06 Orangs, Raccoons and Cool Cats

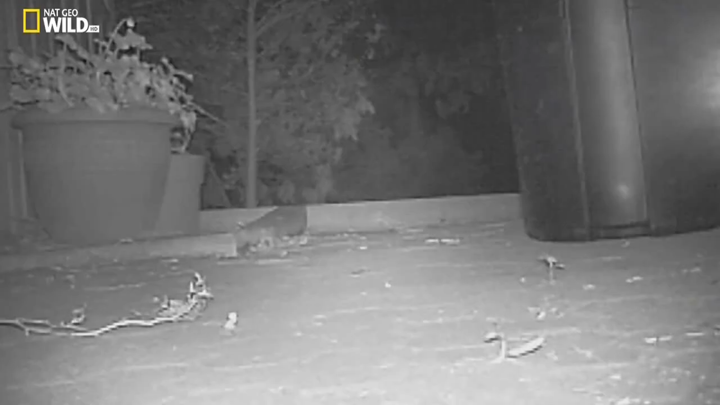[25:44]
Я включала камеру на ночь, а затем показывала им видео.
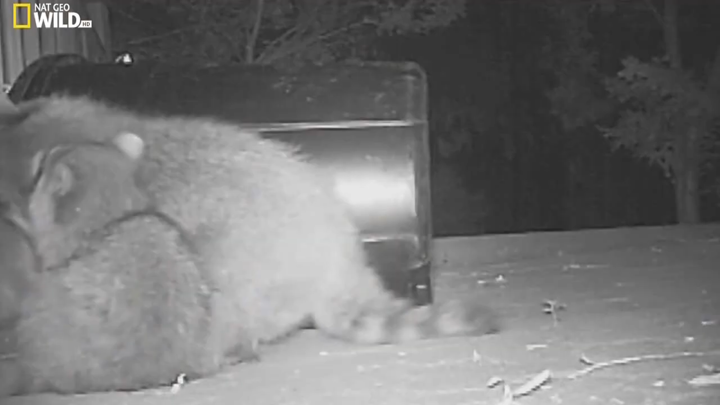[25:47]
За ночь мне удавалось насчитать до 50 енотов.
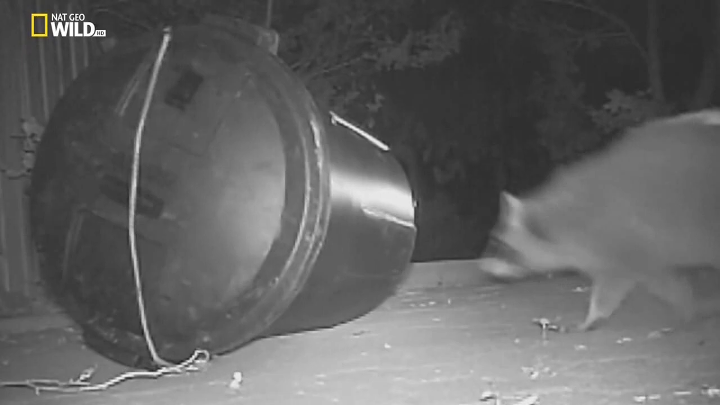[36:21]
В эксперименте Сюзанна предложила двум группам
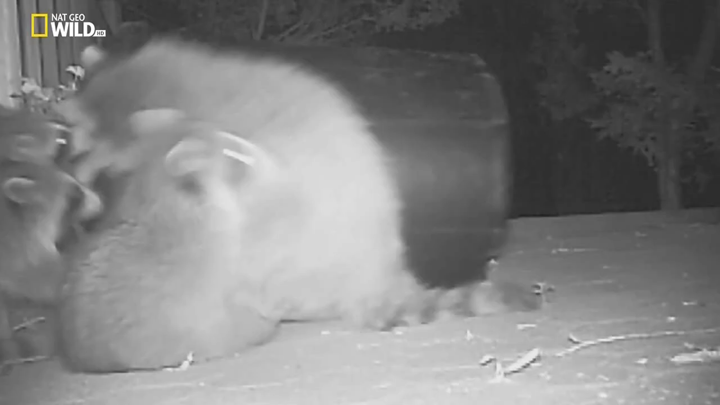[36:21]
енотов стянутые веревкой мусорный бак с едой.
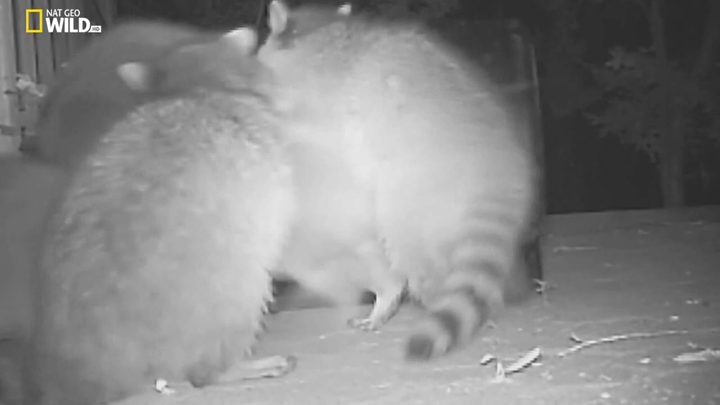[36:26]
Я работала с группами городских и сельских енотов по 22 особи в каждой. Никто из сельских енотов так и не понял, что делать с мусорной корзиной.
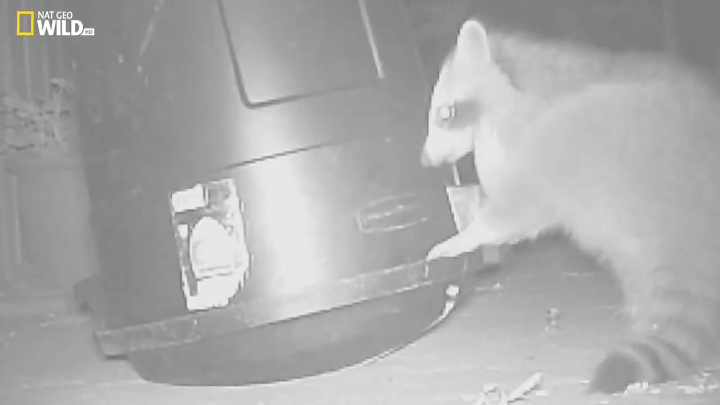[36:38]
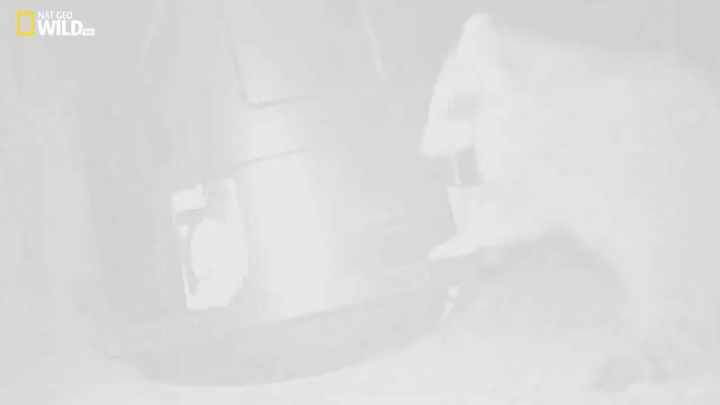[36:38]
80% городских енотов догадались.
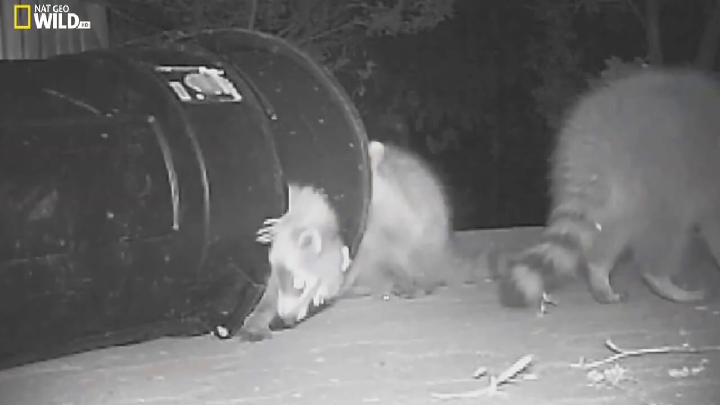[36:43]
Даже самые маленькие поняли, что делать. мусорный и это не просто везение.